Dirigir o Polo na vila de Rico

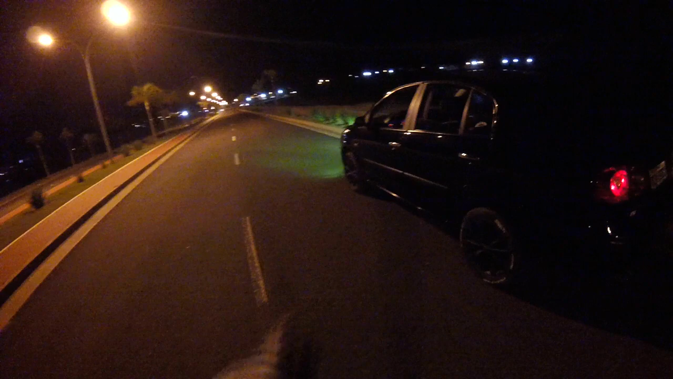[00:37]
Ó o Xenonzão clareando o verdão lá na frente, painelzinho dentro. Pra muitos que não viram ainda por dentro. Rapaziada, então a gente tá aqui, mano, a gente tá fazendo um vídeo, um meio de carro vlog um pouco diferente do que a gente costuma fazer.
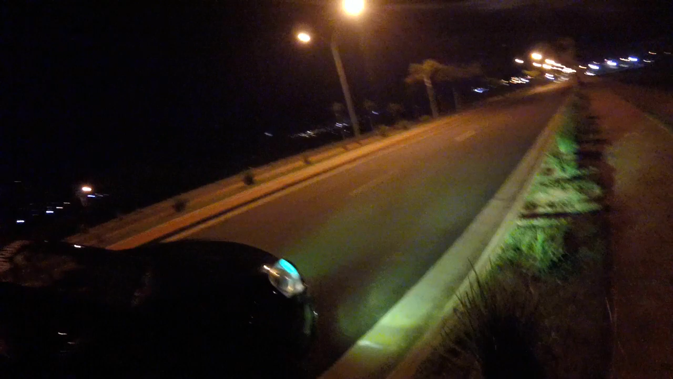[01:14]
Olha aí o Xenonzão clareando. Xenonzão ali que a gente colocou há pouco tempo também, que tinha queimado. Mano, o polinho tá flagrante.
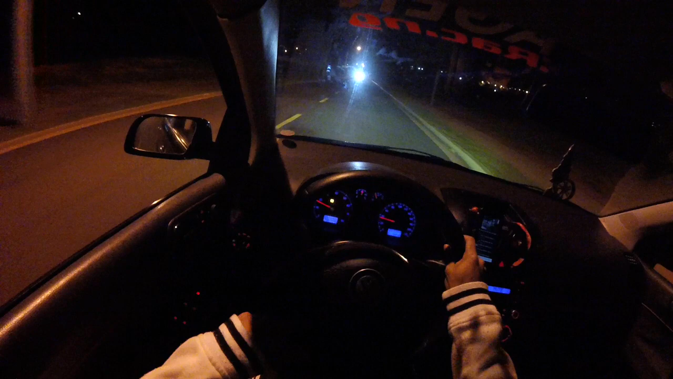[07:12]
De verdade, rapaziada. E é assim que as coisas funcionam, cara. De pouco em pouco a gente vai conseguindo, mano. As coisas, tá ligado? Se curando. Olha o seu cã aí, ó. O seu cã passou aí, ó. Estralando, mano. E a gente vai aproveitar pra ir embora, mano. Porque como que a gente vai ficar gravando com os caras aqui, velho? Tem como, pai. Os caras passaram estralando lá pra onde estão os moleques.